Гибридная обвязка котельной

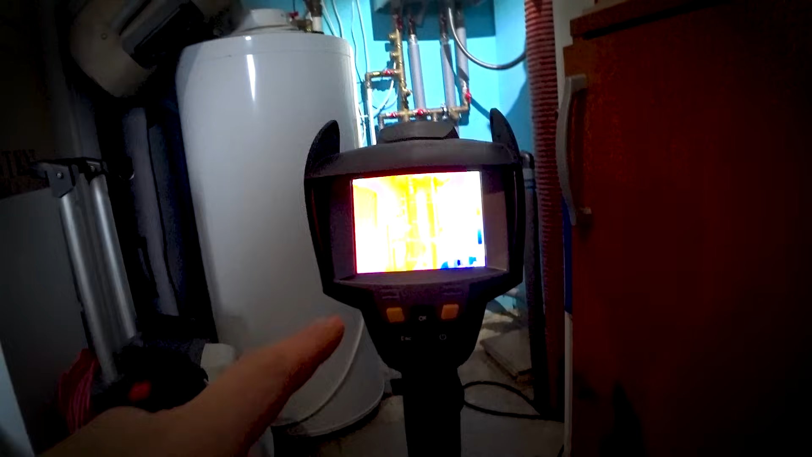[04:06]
который у нас как раз-таки на эту обвязку нацелен. Видео, к сожалению, получилось не таким, как я, скажем таки, изначально планировал.
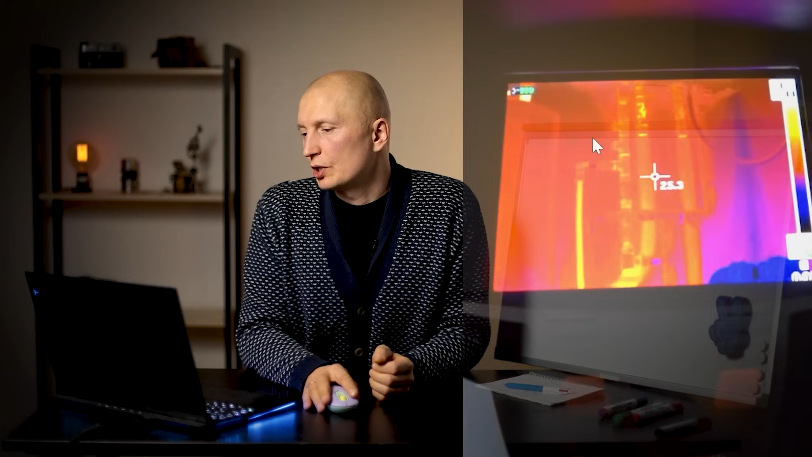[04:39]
После запуска котла у нас система сразу же переключается на нагрев ГВС. Приходит запрос на бойлер. И котел переключает трехходовой клапан.
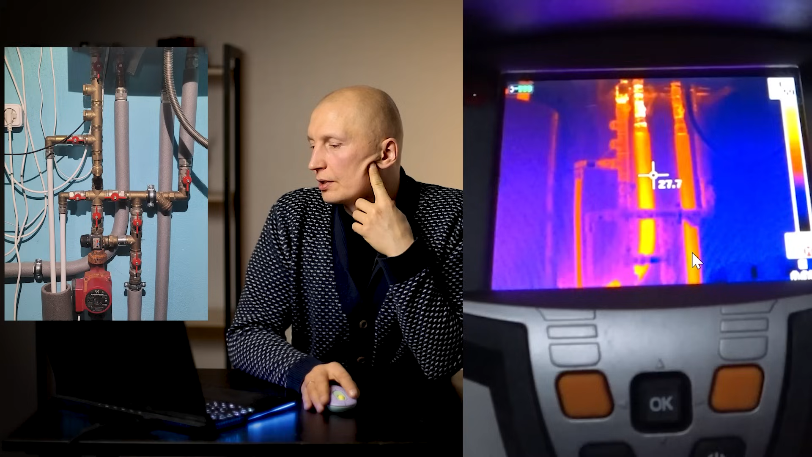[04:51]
Начинает вот это две трубы, подводящие к теплообменнику бойлера. Греть какое-то время бойлер. После того, как он нагрел бойлер, он переключается обратно. Вот видим скачок температуры на работу уже системы. На что стоит обратить внимание? Вот это труба подачи радиаторной сети. Вот тут труба обратки еще пока не видно, потому что холодная обратка приходит. Вот эта подача в теплый пол, насосная гайка. И вот эта труба обратка теплого пола. Ну и последнее, это обратка вообще кольца первичного.
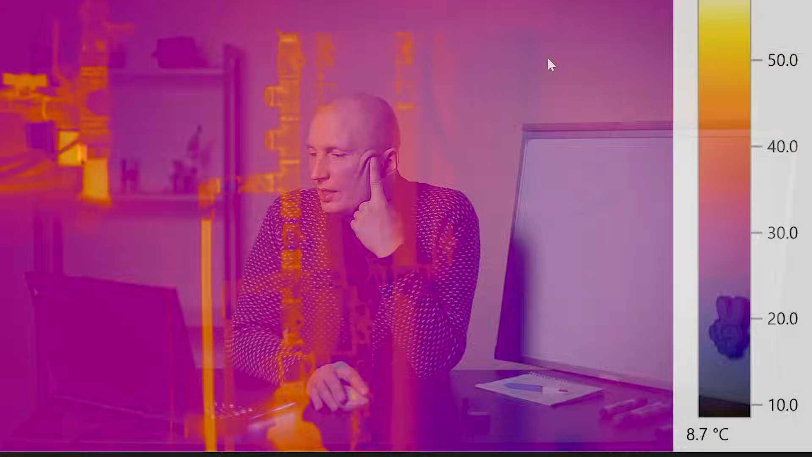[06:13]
Подробнее с температурами можно рассмотреть вот на этой картинке.
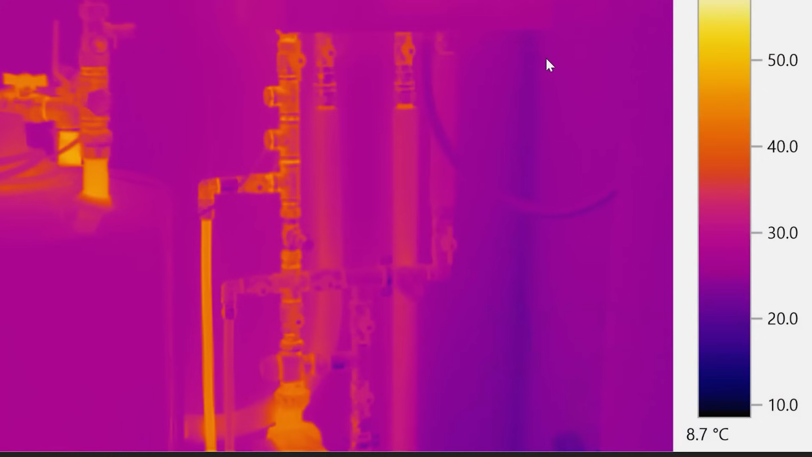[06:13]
On screen: scale bottom 8.7°C
Это фотография с тепловизором. Чтобы понять, как в ней ориентироваться, мы должны понимать то, что разные материалы излучают температуру по-разному. И если мы посмотрим, вот видим тройник и труба металлопласт, они разные по цвету, но температура у них на самом деле одинаковая. Соответственно, мы должны опираться на показания однородных материалов.
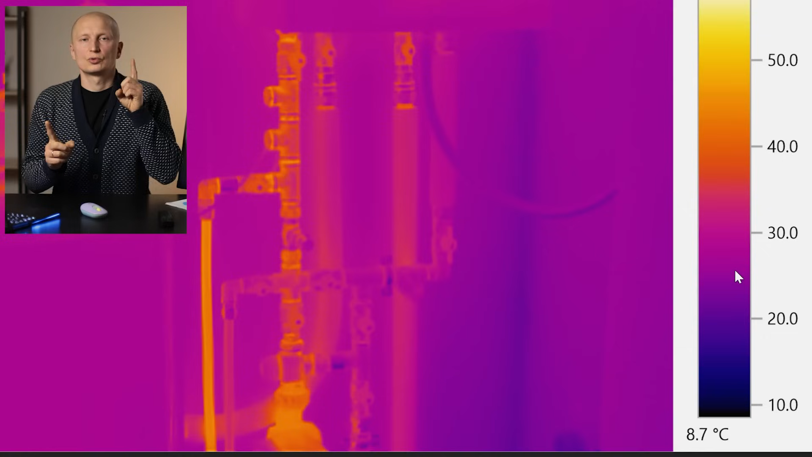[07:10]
а обратка у нас в районе 25. О чем это говорит? Это говорит о том, что разница между подачей и обраткой составляет 25 градусов. И это очень много, учитывая то, что на улице всего лишь около нулевая температура. То есть достаточно тепло по меркам того, насколько рассчитана эта была система. Не холодная пятидневка, не минус 25.
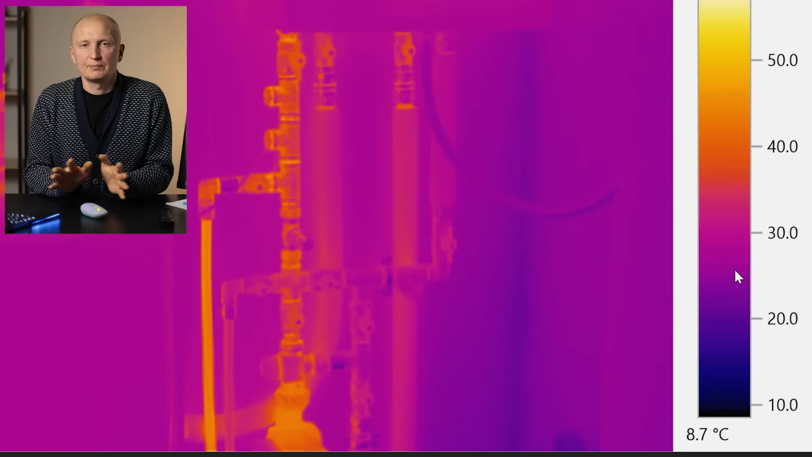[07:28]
On screen: scale bottom 8.7°C
В холодную пятидневку эта разница, я думаю, она будет выходить еще намного больше. И почему так происходит?